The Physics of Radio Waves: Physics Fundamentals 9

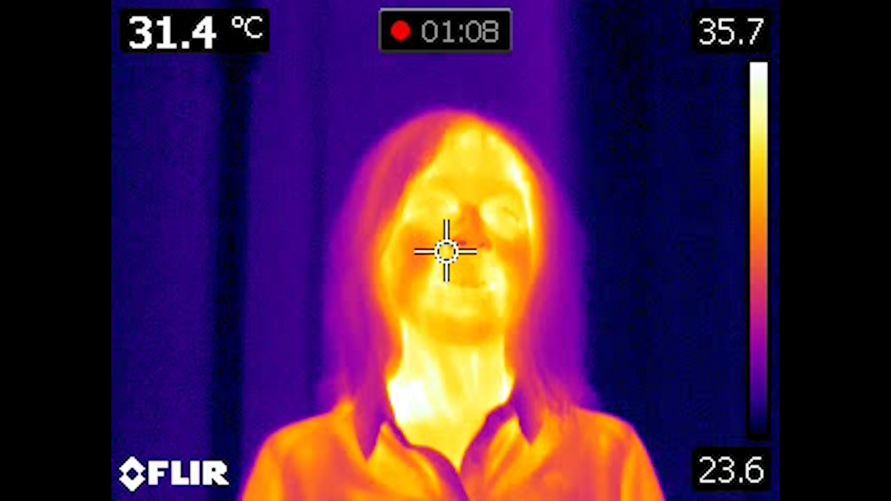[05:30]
On screen: spot 31.4°C
And what we're seeing in white are the hottest spots, and in purple are the coldest spots. And that's being measured by the infrared light coming from Angie. So as you can see, warm bodies, like us, we emit infrared light.
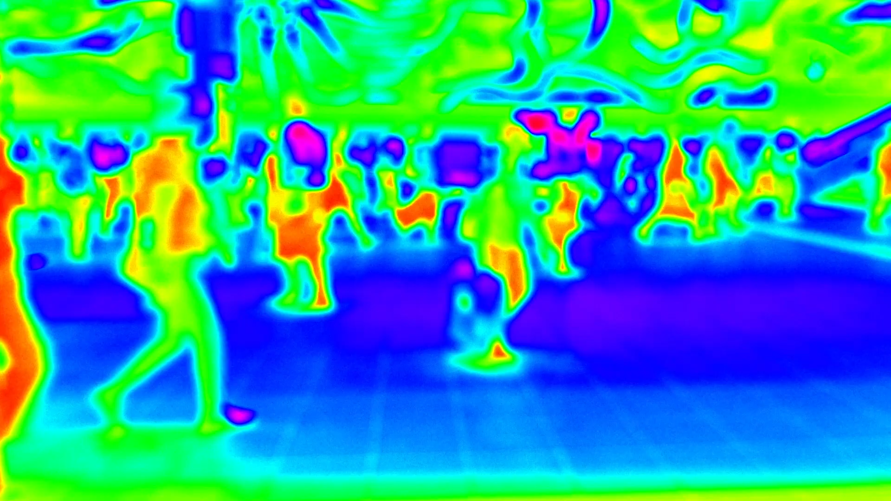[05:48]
And so we call those special cameras sometimes heat vision or night vision goggles.